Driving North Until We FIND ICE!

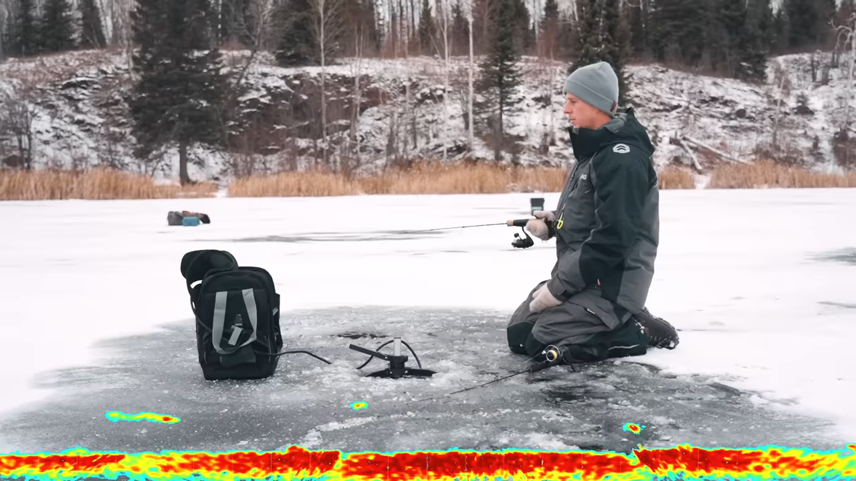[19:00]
Oh, I missed him. How? And there's just like turbidity on the live scope now from him hitting. You had it on? Yeah, well, it hit. How big you think based on the grids? Big, like it's like at least 2 feet.